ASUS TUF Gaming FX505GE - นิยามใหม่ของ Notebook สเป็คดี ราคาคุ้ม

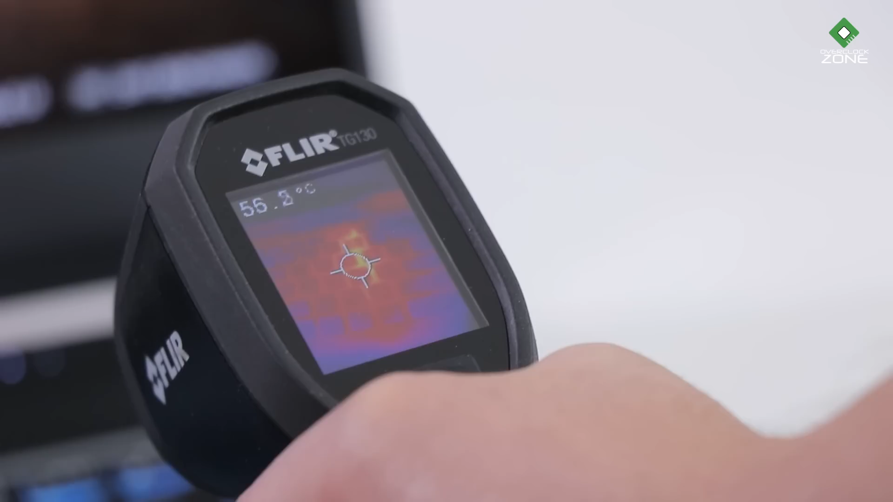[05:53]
On screen: spot 55.2°C
จุดที่มีความร้อนสูงที่สุดก็คงจะเป็นวริเวณตัว L ของแผง Keyboardอยู่อามาณ 40 ภาพ ๆ ถึง 50 ภาพโดยรวมแล้วถือเป็น Notebook Gaming ระดับ Entry Levelที่ให้หลาย ๆ อย่างมาคุ้มค่ามากไม่ว่าจะ